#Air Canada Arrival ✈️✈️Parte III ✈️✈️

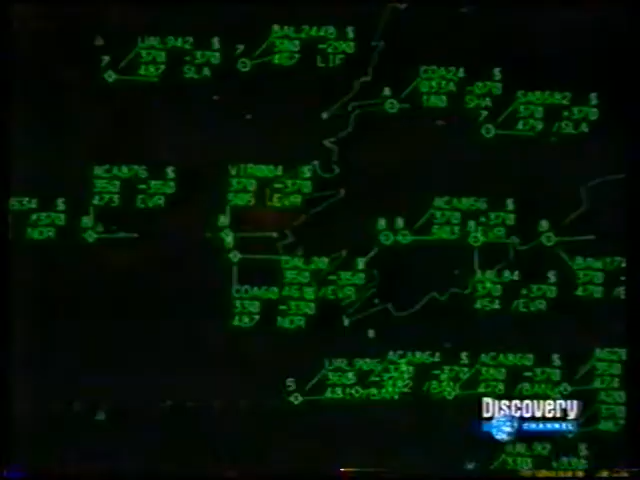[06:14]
55 Norte, 20 Oeste, 1, 2, 3, 4. Todo ocurrió sin fanfarrias ni comunicados.
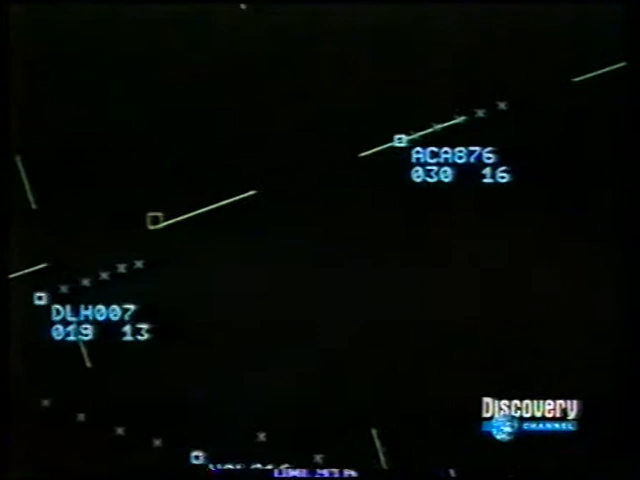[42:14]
hacerlo conforme al resto de los aviones que están allí afuera. Air Canadá 876, mantenga 180 sobre la torre. Adiós.